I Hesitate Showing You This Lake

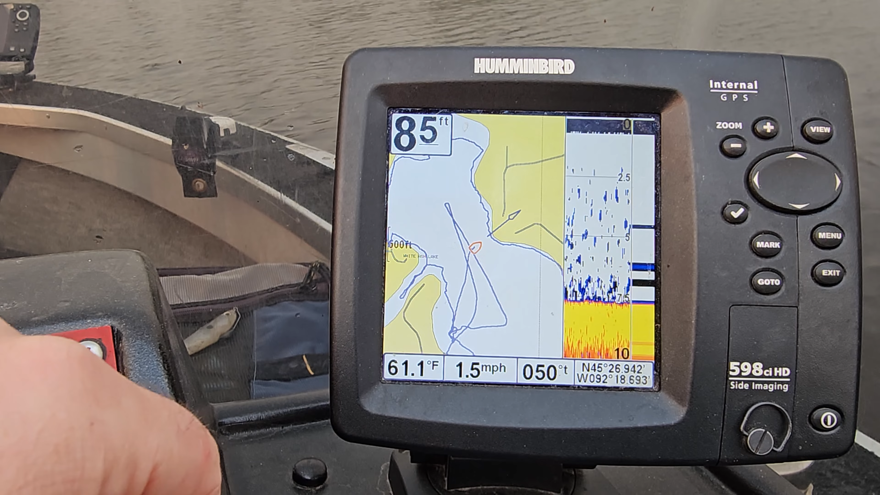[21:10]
On screen: depth 85 ft, water 61.1°F, speed 1.5 mph
crappie got her crappie got it all right it's almost time to go in so we thought we'd check out the deepest part of the lake we could find right there it's about eight feet deep